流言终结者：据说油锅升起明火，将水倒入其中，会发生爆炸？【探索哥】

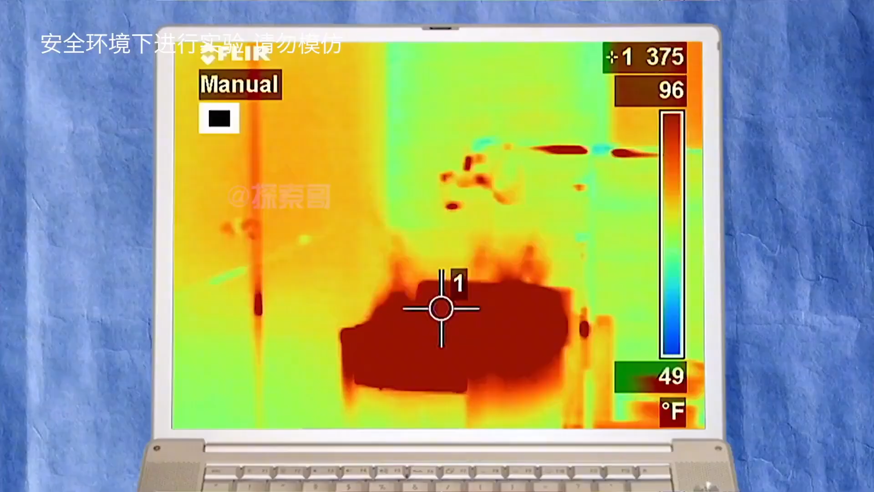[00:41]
On screen: spot 375°F, scale top 96°F, scale bottom 49°F
当温度达到340摄氏度时